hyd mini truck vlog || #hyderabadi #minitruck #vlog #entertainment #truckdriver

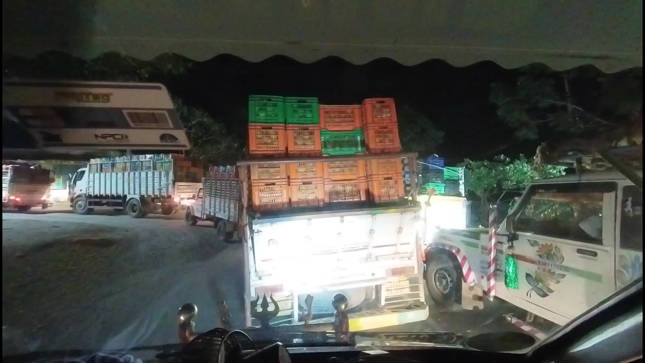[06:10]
ఇక్కడ చూడండి 12:30కి ఇంత ట్రాఫిక్ అయితే ఉంది. ఎలా వెళ్ళాలా అనుకుంటూ ఎలాగోలా కష్టపడి లోపలికి అయితే వెళ్ళిపోయాను.